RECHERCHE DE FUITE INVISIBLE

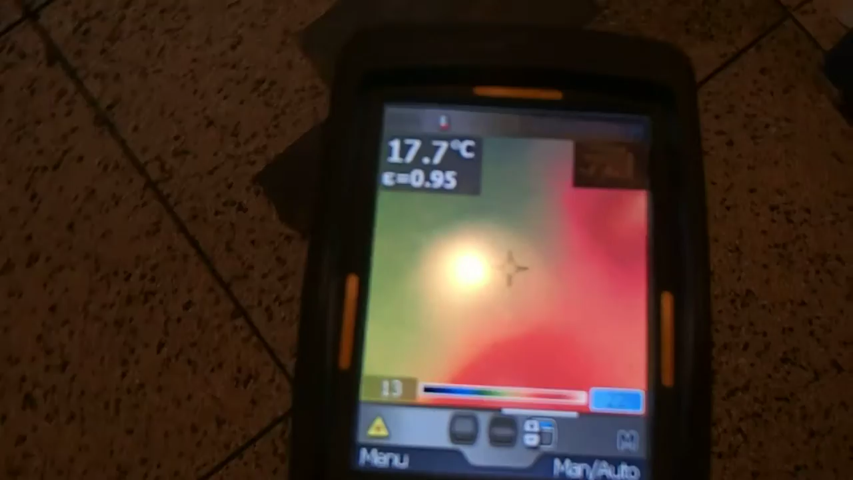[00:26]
On screen: spot 17.7°C
Ancienne fuite qui a été réparée ici, on passe par là, ça longe, derrière la salle de bain,
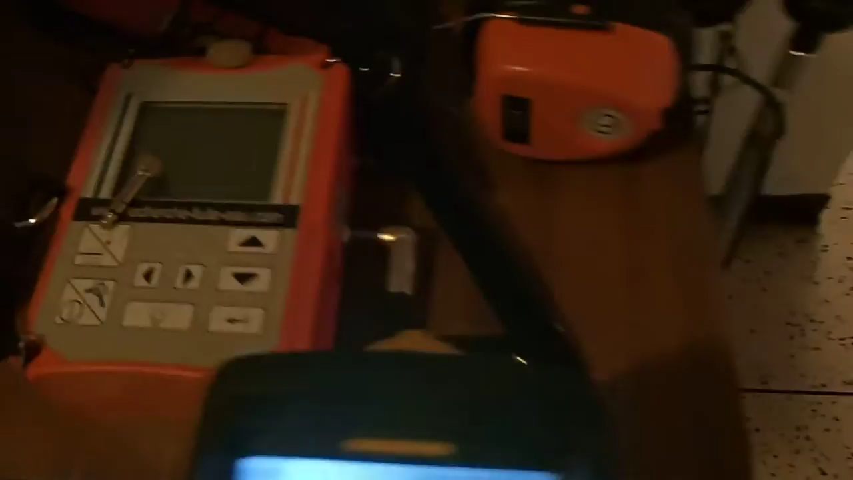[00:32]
là on a fait un test à l'aquafone, ensuite ça va jusqu'ici,
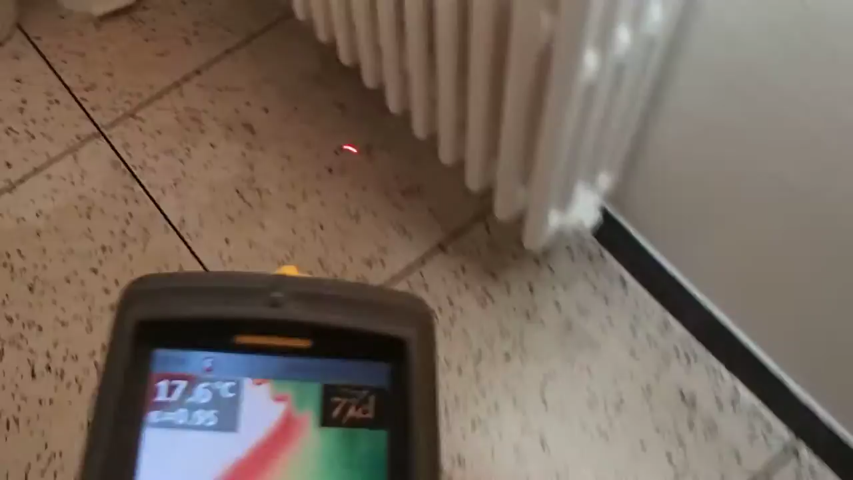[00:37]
et ça fait, hop, et ça va dessous.
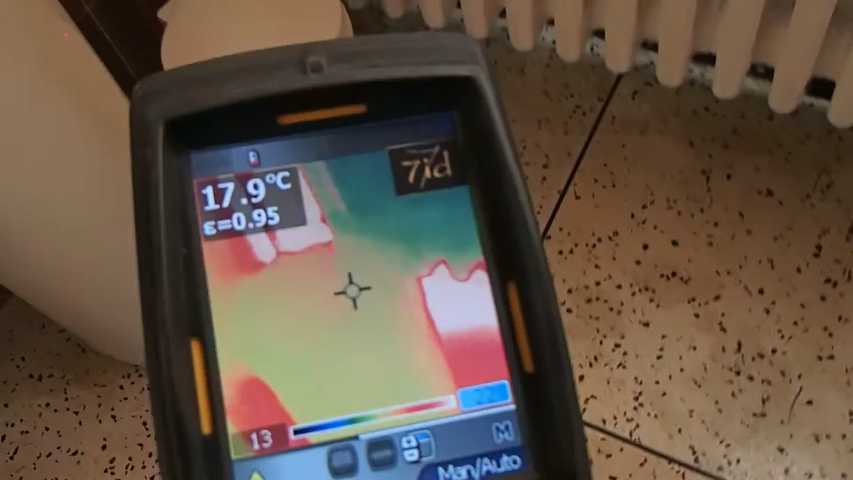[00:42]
On screen: spot 17.9°C
Celui-là, ce réseau d'eau chaude passe ici,
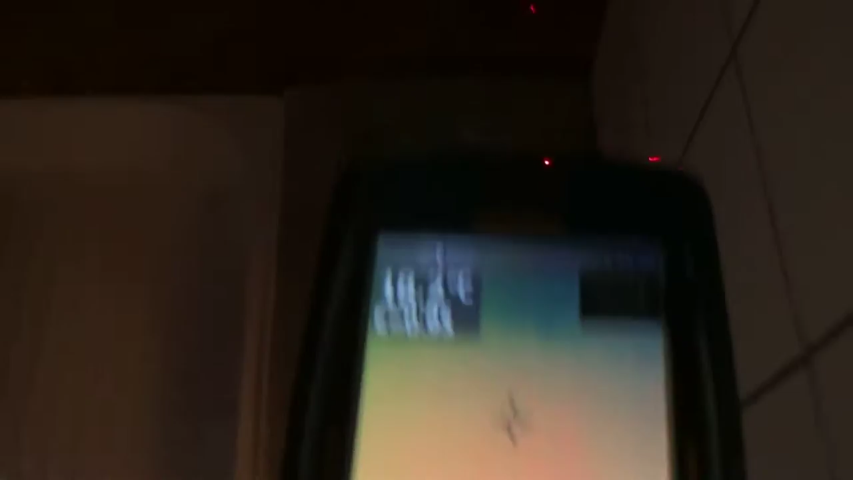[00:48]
on voit bien, là j'ai tracé, et là on a celle de derrière,
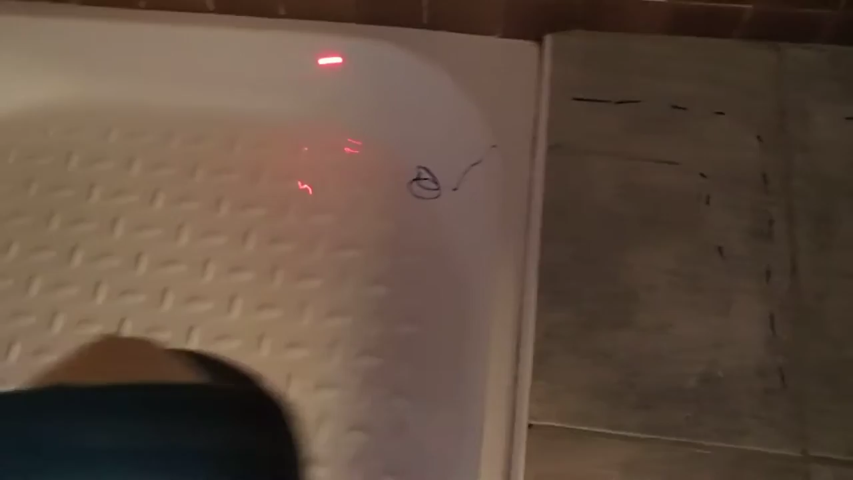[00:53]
de l'autre pièce, de l'autre chambre passe ici, il fait comme ça, et on a la jonction ici.
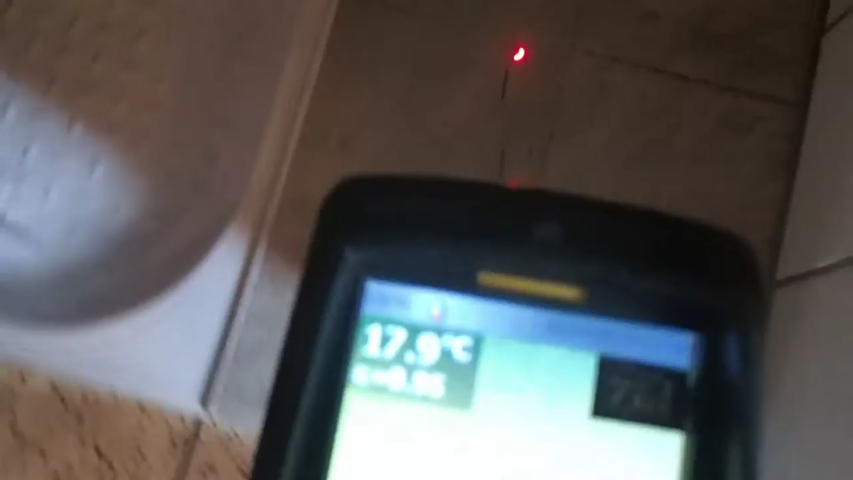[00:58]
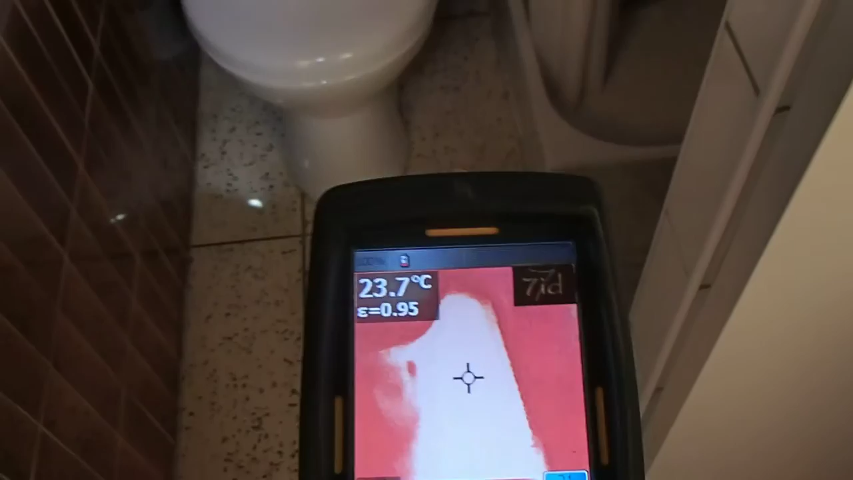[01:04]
On screen: spot 23.7°C
On voit bien le tuyau, là je vais régler différemment, voilà, et on voit bien le tuyau rentrer.
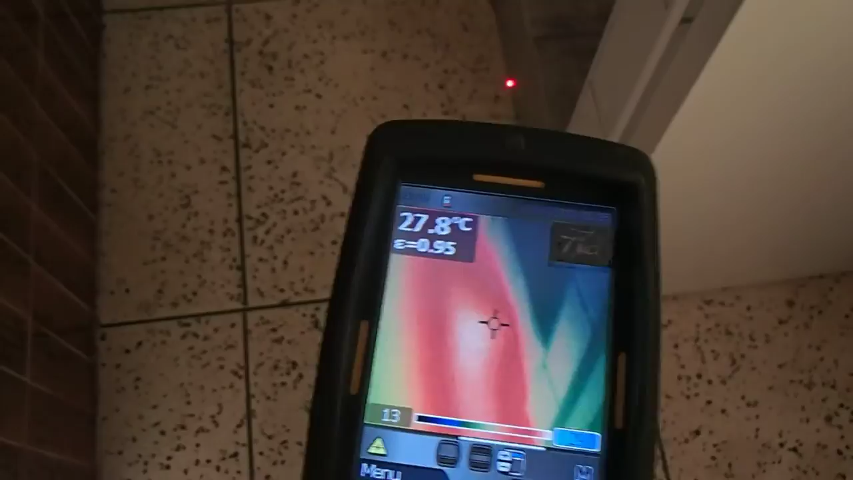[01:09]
On screen: spot 27.8°C
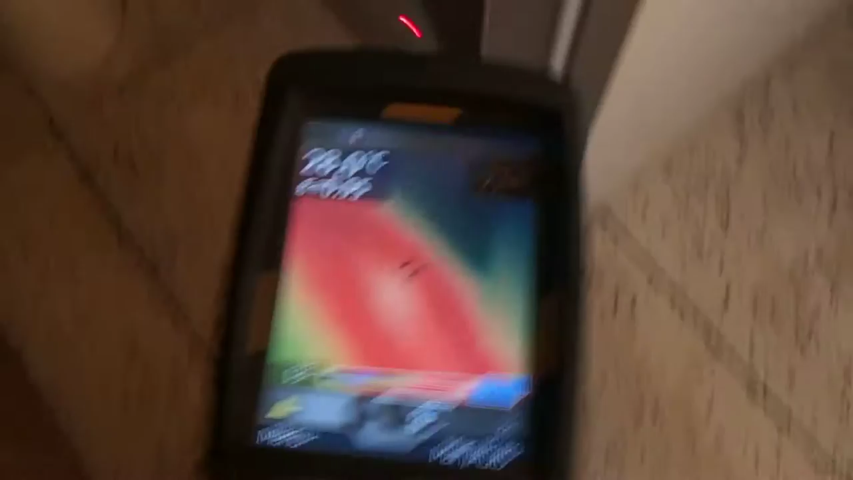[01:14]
Hop, et la fuite se trouve exactement ici.
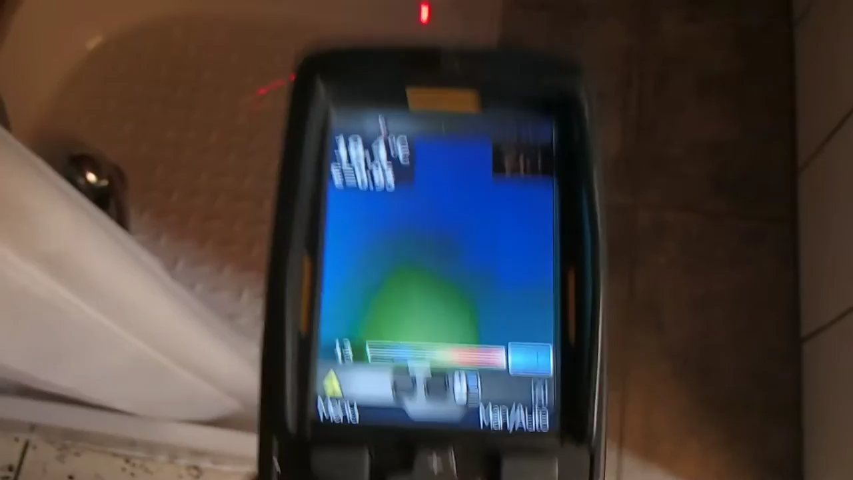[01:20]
Ici, ou là, c'est entre les deux.
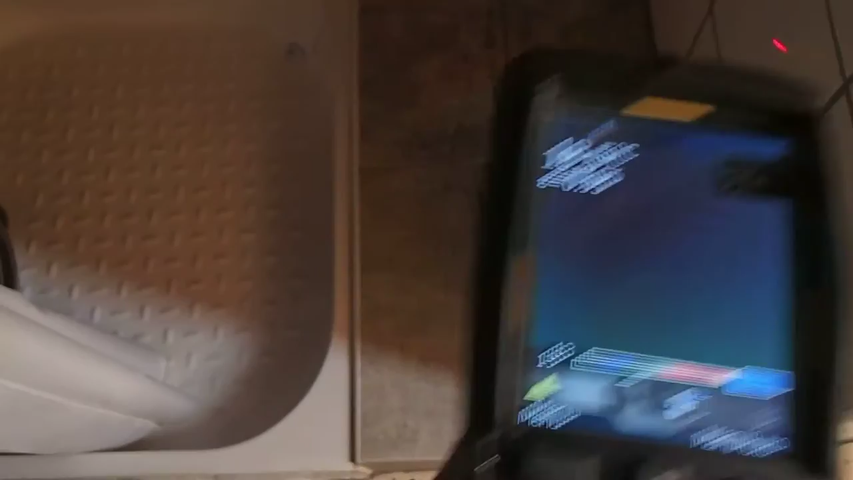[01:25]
Là je vous conseille seulement d'ouvrir cette partie-là, cette tablette, et puis de dévier ce petit point,
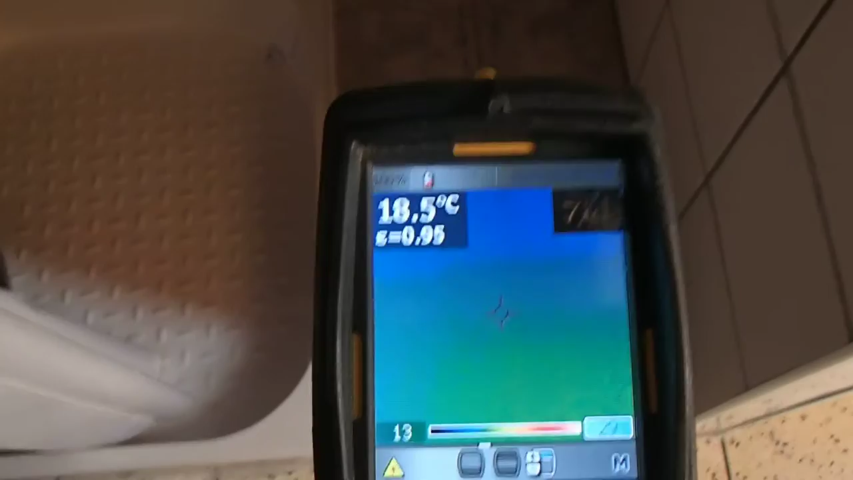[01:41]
On screen: spot 18.5°C
Et ils ont une deuxième fuite qu'il faut que je regarde sur un appartement, juste après, mon rapport.
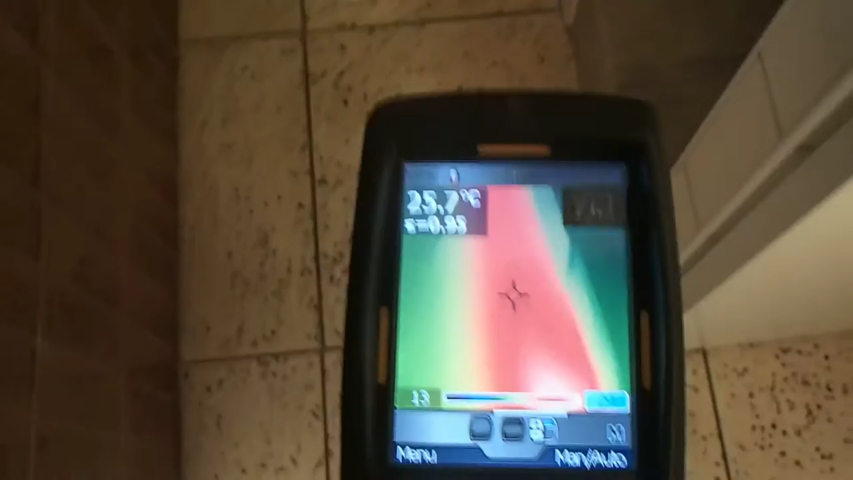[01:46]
On screen: spot 25.7°C
Voilà, on voit bien le raccord. Hop.
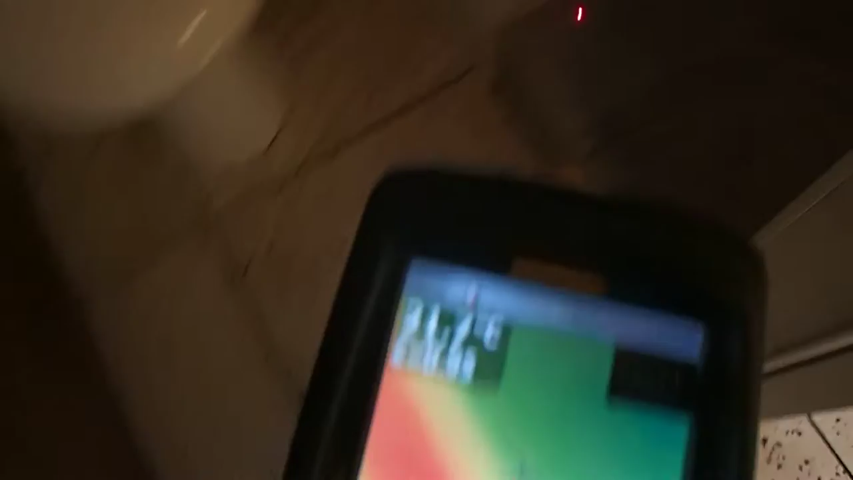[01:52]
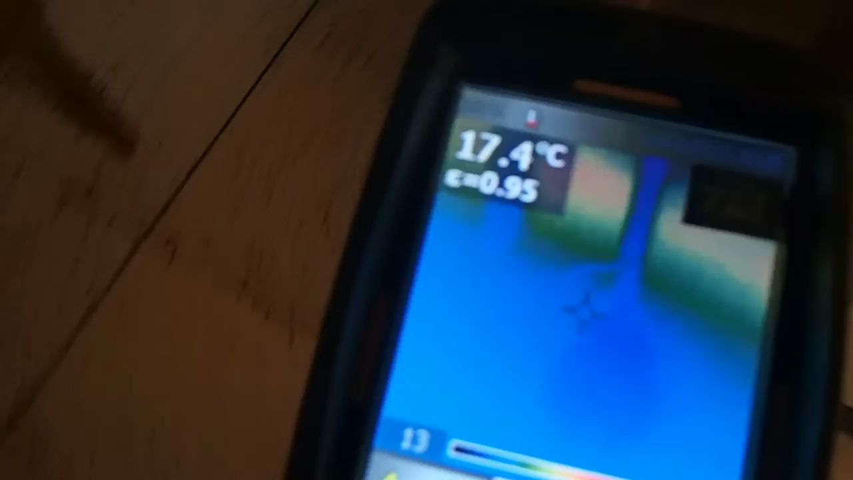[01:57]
On screen: spot 17.4°C
Là, la belote. Hop, hop, hop.
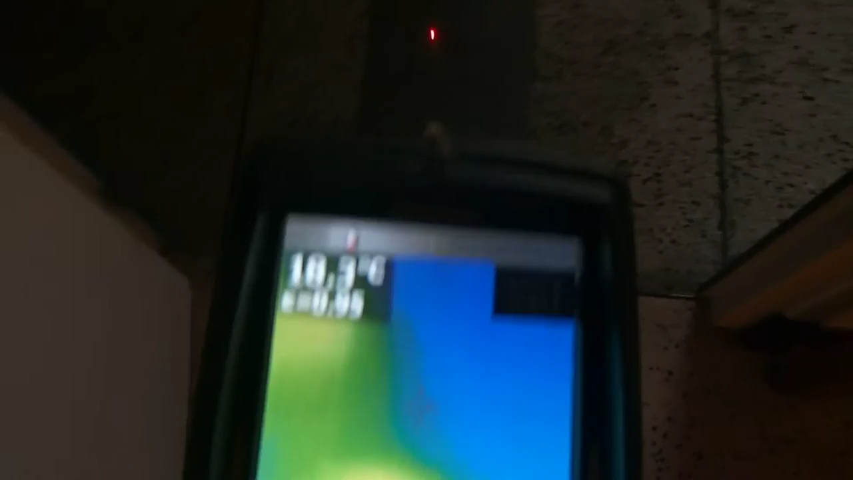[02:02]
Là, une ancienne réparation, et puis l'on se trouve, on cherche de fuite effectuée.